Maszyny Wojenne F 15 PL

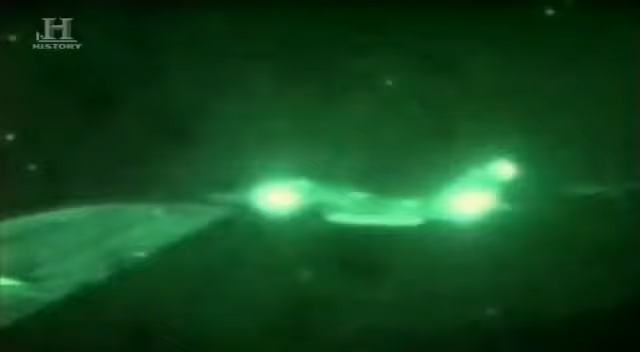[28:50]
Najbardziej baliśmy się tankowania w powietrzu. Była bardzo ciemna, bezksiężycowa noc.
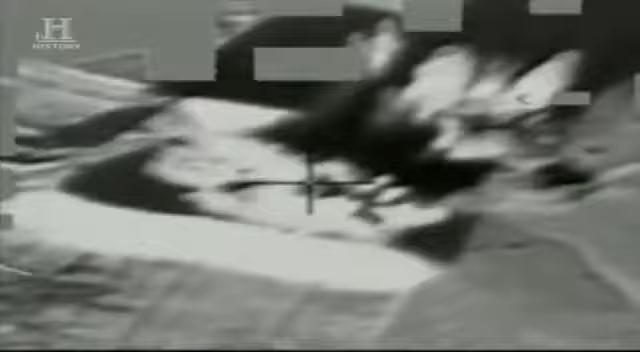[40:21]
Nie rozumieliśmy, dlaczego zaczęli zakopywać swoje samoloty w piasku.
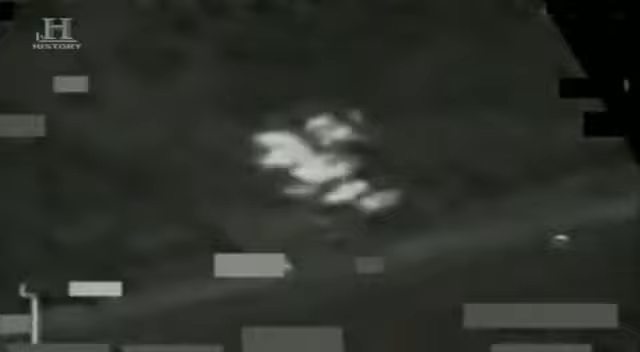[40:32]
Może próbowali dać nam do zrozumienia, że nie zamierzają walczyć. Ale my i tak niszczyliśmy ich samoloty.